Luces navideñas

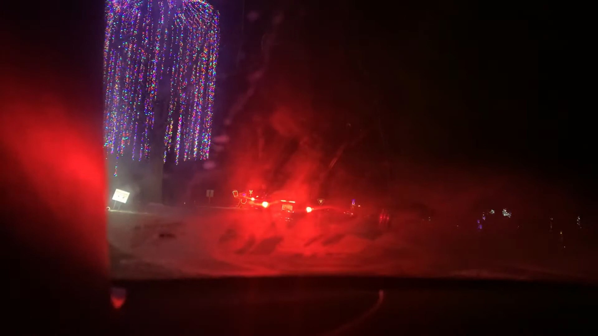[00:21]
Que me lo cuente allá, ven el locero. Dale, tocale por fin. Salga de la cámara otra vez y vuelvo a poner. Oscar, ya está allá, no, ya, ya. Mira, Santi. Camila, anda mirando. Qué bonita, el lucerillo. Chulada. Camila. Lucky. Lucky. Ah, luces, quiere decir donde dice Lucky.